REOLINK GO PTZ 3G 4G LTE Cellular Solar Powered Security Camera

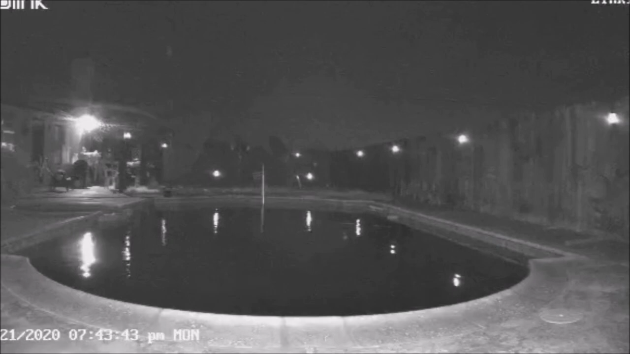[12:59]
It has a 6x digital zoom.
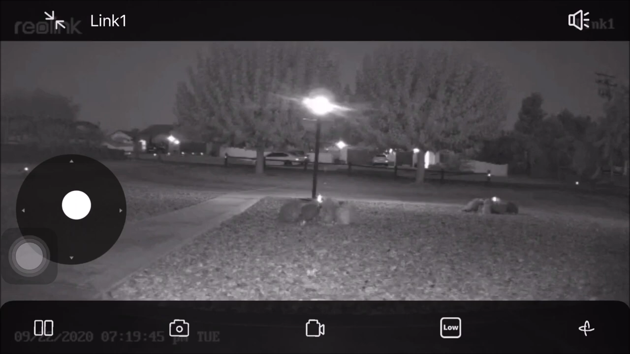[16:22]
You can switch from portrait mode to landscape mode. And in the landscape mode, you can still pan, tilt, as well as zoom.